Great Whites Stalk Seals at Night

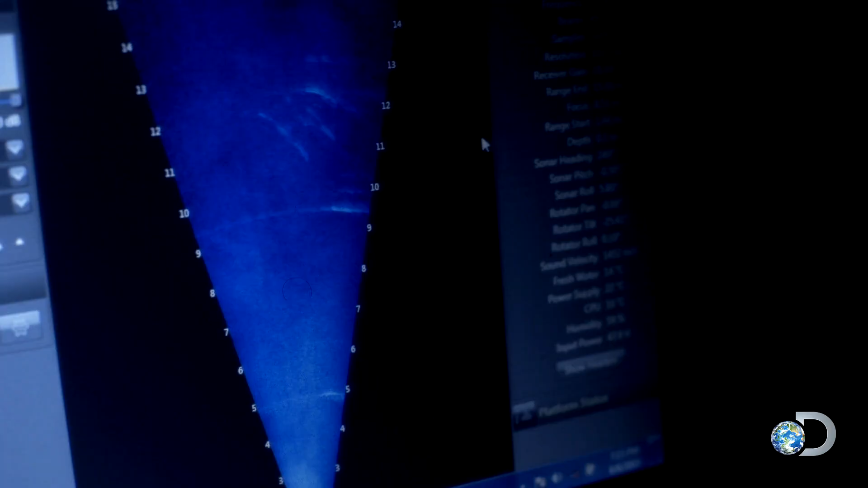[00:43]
time oh my gosh look how many there are that's amazing
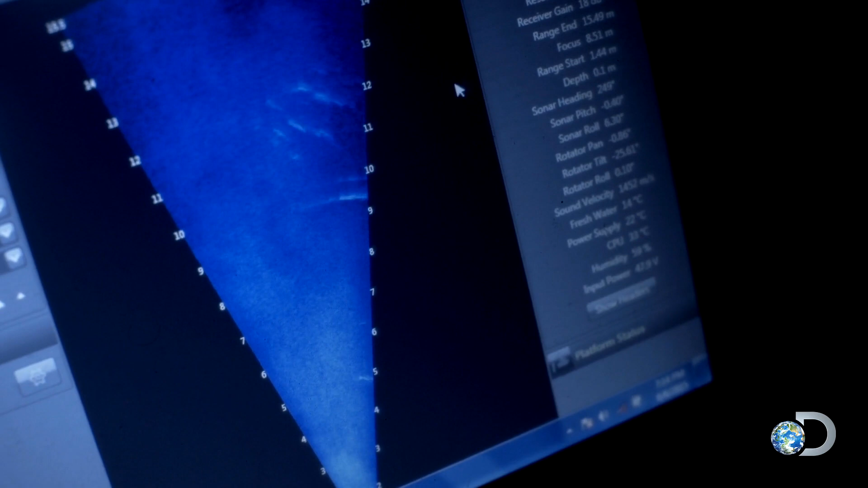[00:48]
oh that's crazy the sonar reveals
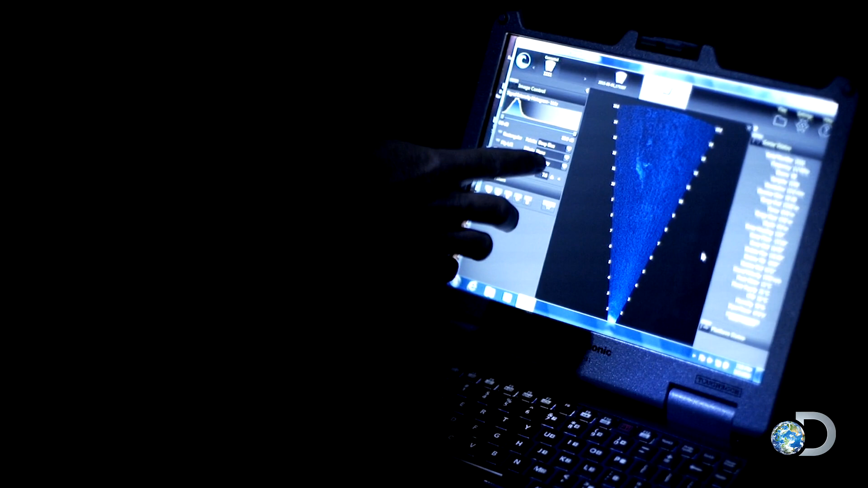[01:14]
look at the definition that is incredible look how